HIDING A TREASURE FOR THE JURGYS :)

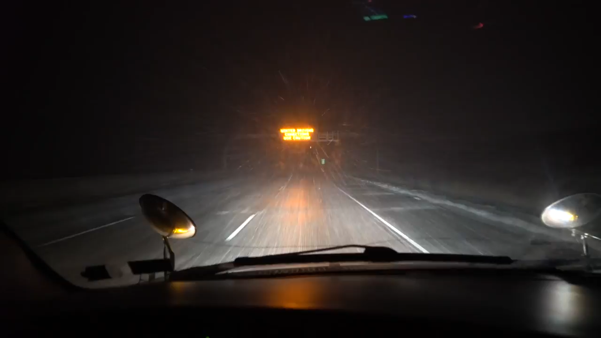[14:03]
It's getting a little cold out here and snowy. Goodness gracious. Got my blinkers on. Going 40 miles an hour on the freeway. Okay. I'm just looking for a little rest stop to pull over at for the evening. Guys, can you see where the lanes are? Because I sure can't. And luckily I only got a couple more miles ago. But yeah, I'm just going to try and stay on the road here. I'm going now about 30 miles an hour.